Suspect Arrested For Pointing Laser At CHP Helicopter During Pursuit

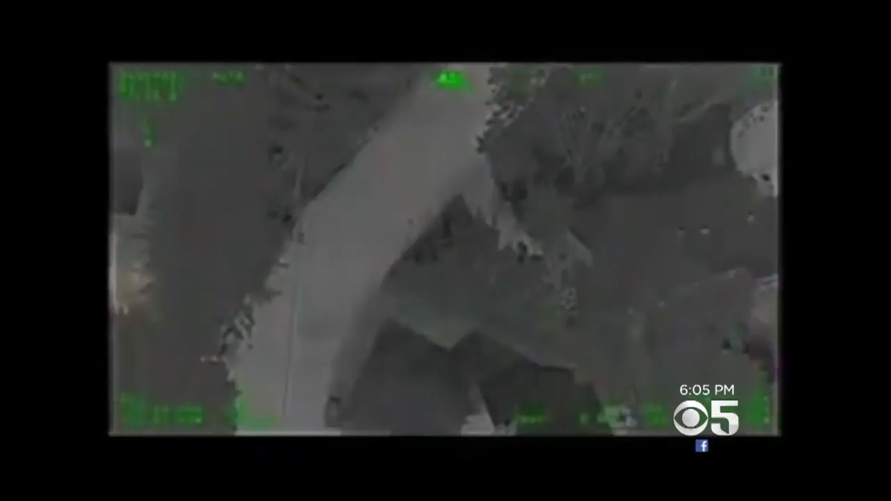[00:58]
The robbery suspect got away but using an infrared camera on board the helicopter returned to track down the person with the laser.
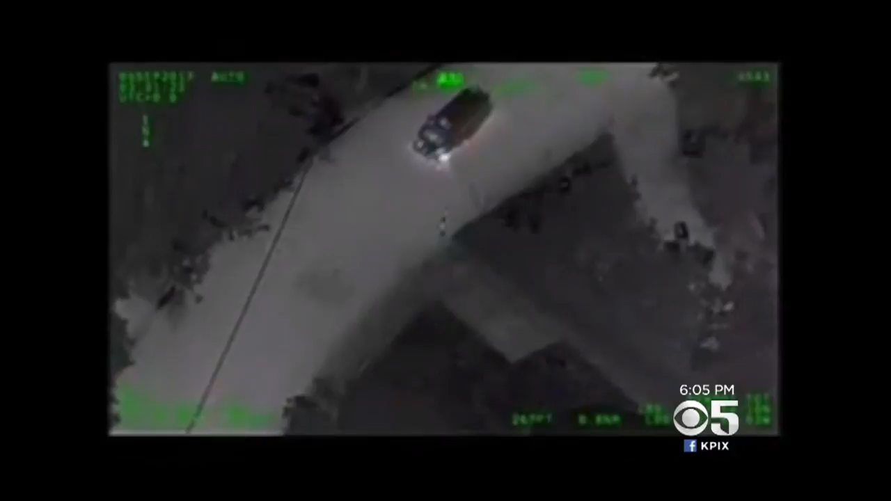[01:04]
The flight crew directed ground officers to the suspect's location and they arrested him.
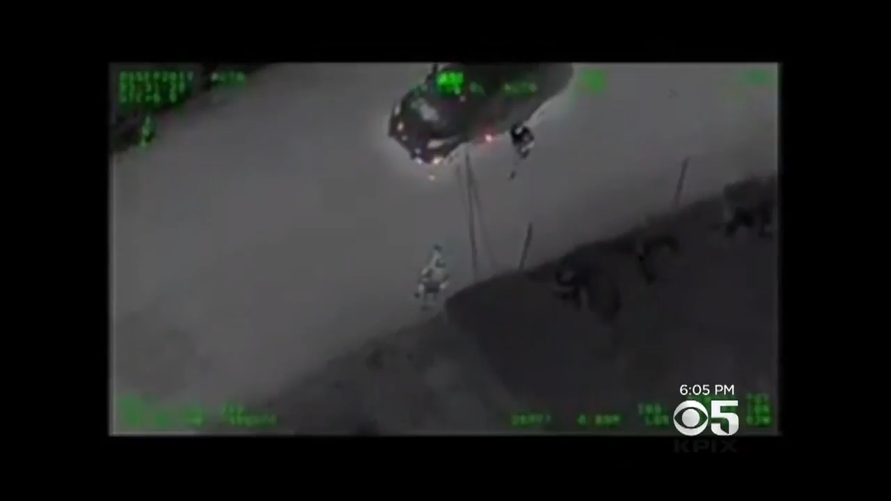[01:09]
The beam from a laser pointer may seem small and narrow here on the ground but the farther away you get from it the wider it becomes.